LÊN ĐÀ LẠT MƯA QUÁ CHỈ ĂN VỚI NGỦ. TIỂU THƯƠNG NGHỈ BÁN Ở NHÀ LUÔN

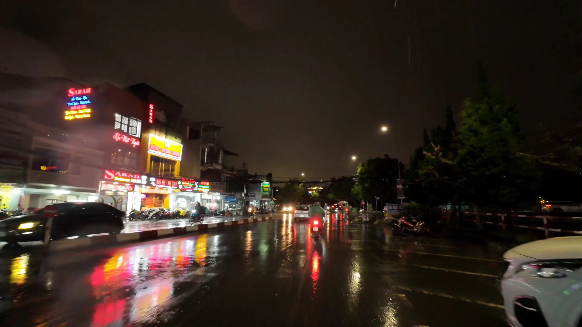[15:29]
Trời vẫn mưa không dứt, không ngớt luôn quý vị ơi. Cứ mờ mịt miết như thế này. mình sẽ ghé vào chợ để cập nhật tình hình buôn bán của bà con mình trong buổi tối ngày mưa gió này cái quý vị ha.